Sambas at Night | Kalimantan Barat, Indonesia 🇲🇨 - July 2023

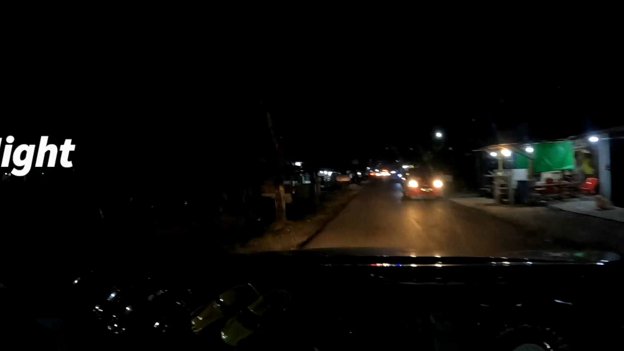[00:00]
ini dia Sambas at Night. Wow, ramai orang.
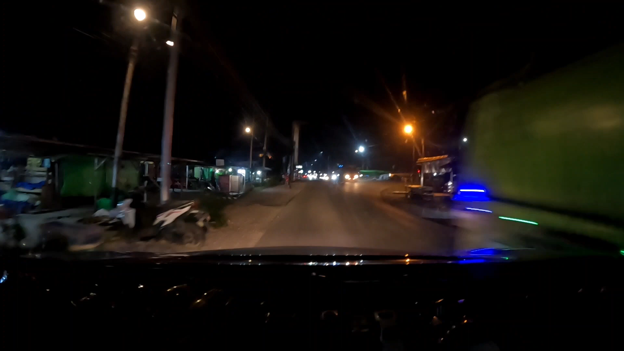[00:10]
Nah, kanan ni pergi jambatan tu tadi. Kita lurus ya. Kanan ni ada jambatan lah, kecil tadi tapi colourful. Kita ikut jalan ni. Ada satu lagi jambatan jom sana. Ini dia Sambas at Night.
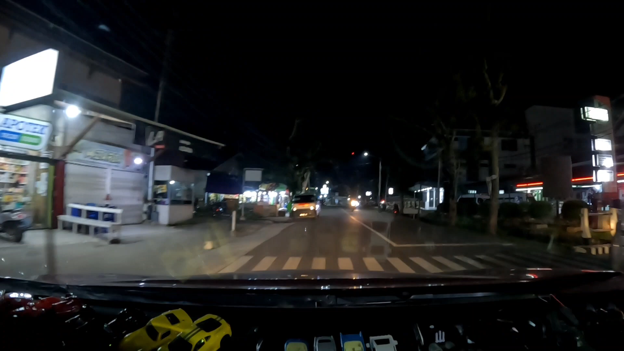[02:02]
Ini apa? Hotel ke? Hospital. Ini Alfamart. Kami jalan-jalan slow-slow saja.
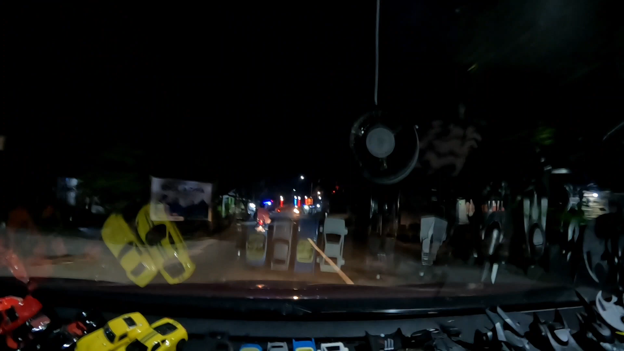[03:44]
Tengok ha. Wow. Selamat siang guys. Selamat malam. Wow.
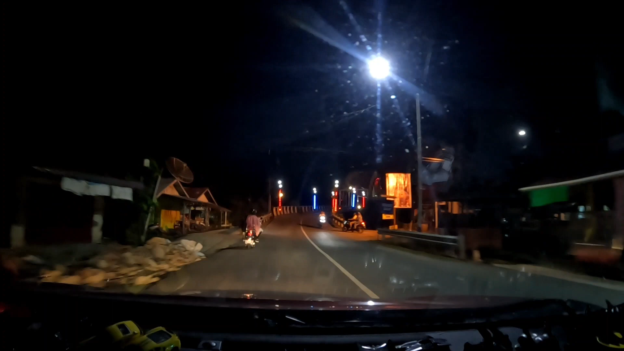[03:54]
Ada lampu merah biru lah kakak. Wow.
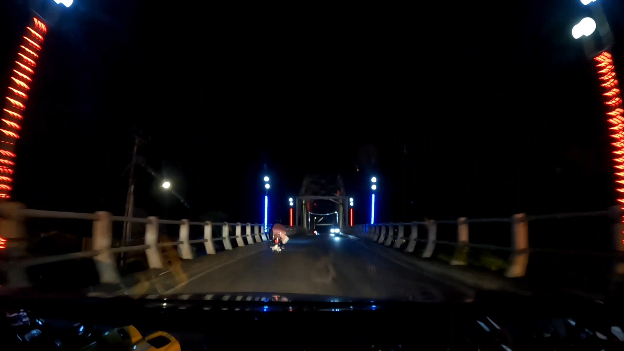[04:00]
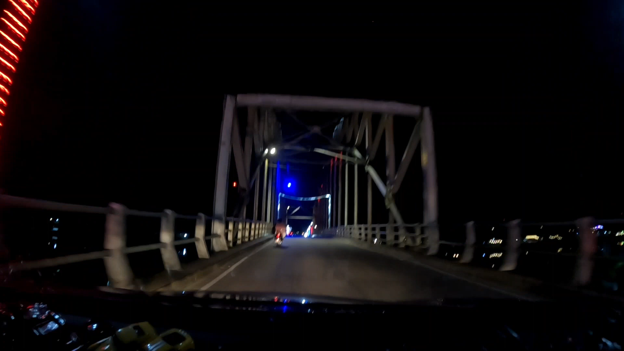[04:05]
Singkawang. Oh, tengok Sambas belah kanan. Kiri. Fuh.
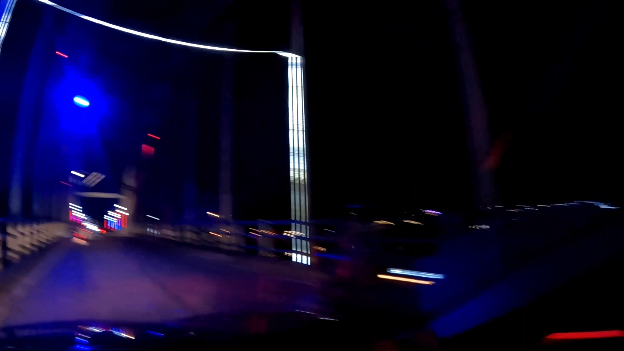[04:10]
Waterfront dia. Tengok lampu depan sana. Wow. Inilah Sambas. Lurus dululah. Lurus dulu. Sepatut ke kanan ni.
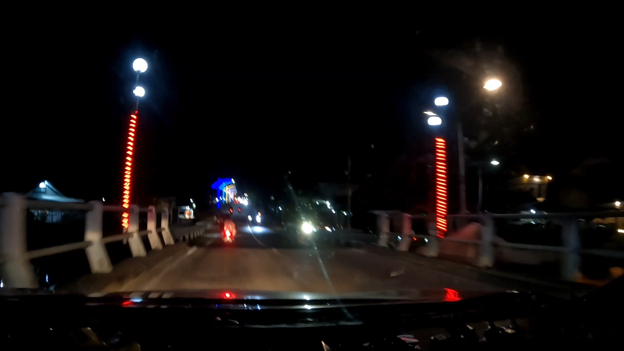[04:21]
Tapi jalan ke kanan ni macam maha dewa sangat. Okay. Okay, kita ikut jalan ke kanan sini.
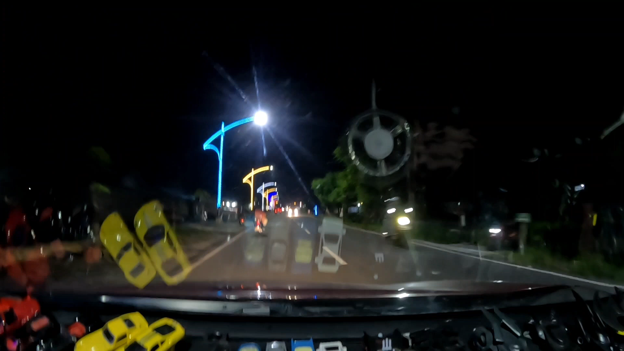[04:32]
Kita pusing Sambas. The only night malam ini. Sebab besok sudah balik. Oh, ada tu gak tengok kereta sana. Wah. Ada tempat mainan gak? Mesti ada. Eh, waterfront tu kalau tak silap. Yang kita nak pergi ni.
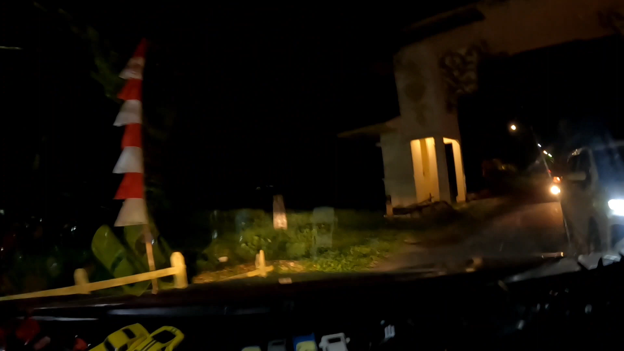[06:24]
Oh, ini pintu gerbang dia. Wow. Macam ada pusaka apa ni. Ha ni, ada dua ni.
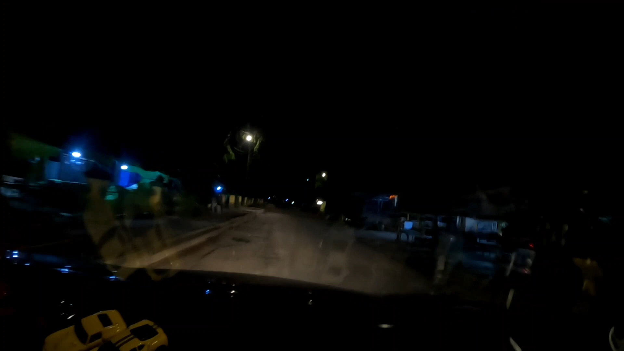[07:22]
Nah, depan ni sungai dah. Ini masjid. Ni sungai. Yang kita nampak ke dari jambatan tengok kiri tadi.
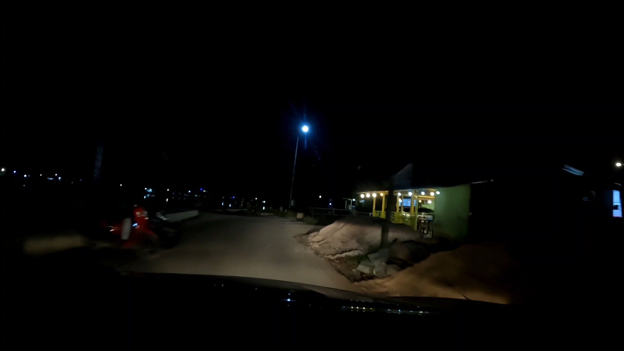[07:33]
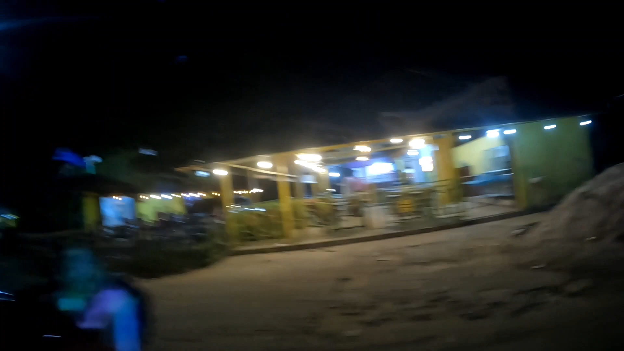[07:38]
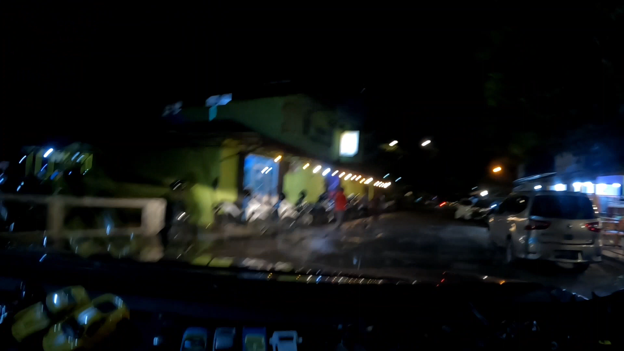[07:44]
Jalan agak berkocak di sini. Jalan dia agak berkocak. Lambat sahwe. Foto puan ni.
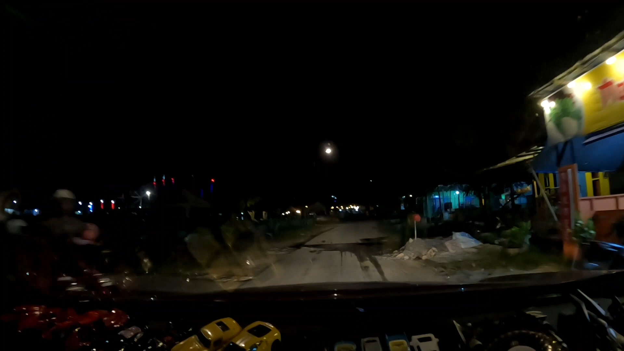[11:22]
Jalan sana tu tadi kakak nanti gegar-gegar. Ha, ni kita keluar sini. Jadi kita tak berani masuk sini. Okay, inilah Sambas at night.
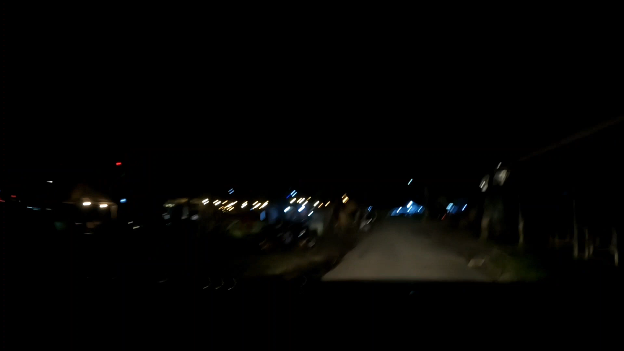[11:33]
Boleh lepak tepi-tepi ni, tepi-tepi sungai. Steady guys, recommended guys. Okay, kita balik jalan yang sama. Naik jambatan ini lagi.
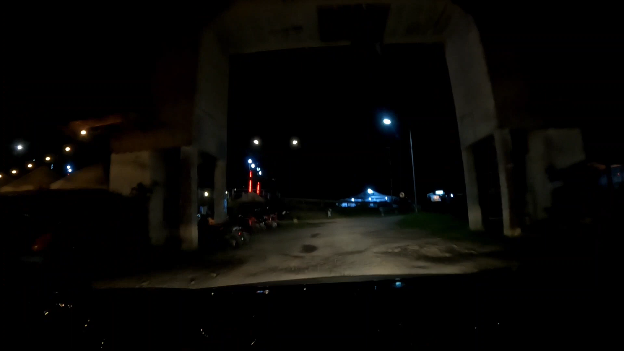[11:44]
Okay, kami ke Indomaret, Alfamart kah apa-apa dulu, beli barang dan kami lepak di hotel.
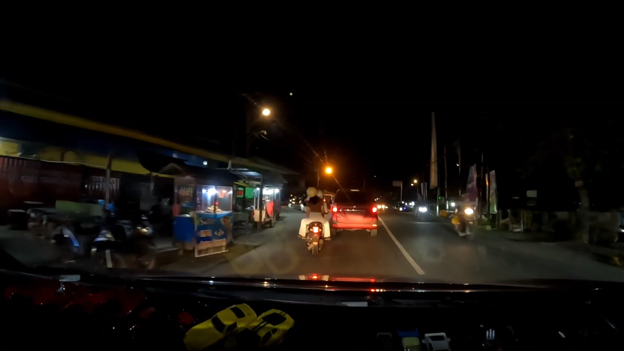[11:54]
Ini sangat ekonomi rakyat dah. Kita naik jambatan. Jambatan yang menukarkan kereta menjadi motosikal.
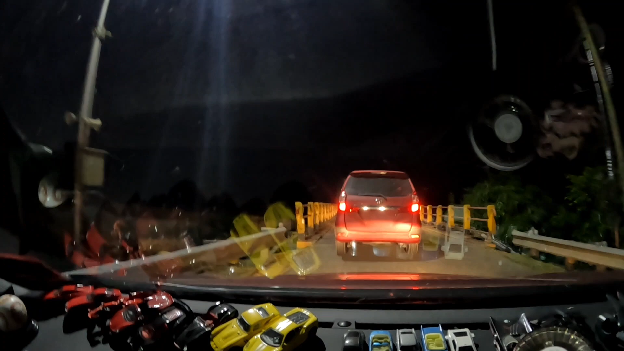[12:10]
Ha. Ini two lane lah. Two lane. Kereta depan boleh lalu juga. Ah.
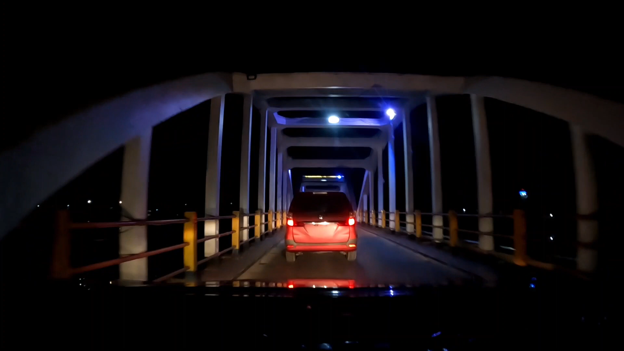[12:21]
Ini tulis. Ha. Tengok macam mana. Confident mau ada.
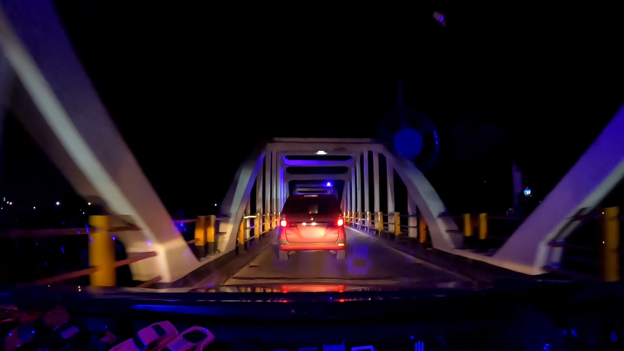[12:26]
Nasib tak ada kereta. Tadi ada kereta dari depan ha ni. Ha.
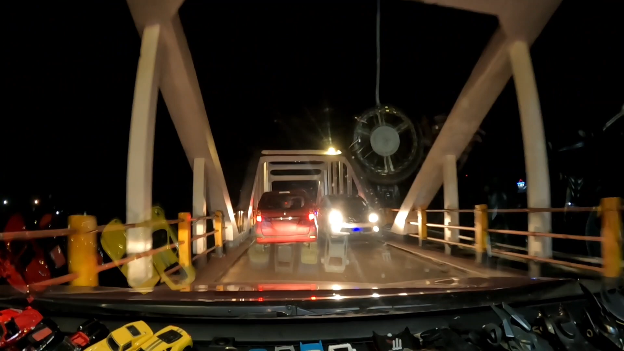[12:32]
Ha. Tengok ni. Ha, 1 mm lagi nak melanggar. Wah, tengok tayar saya dah melanggar tepi dah ni tadi.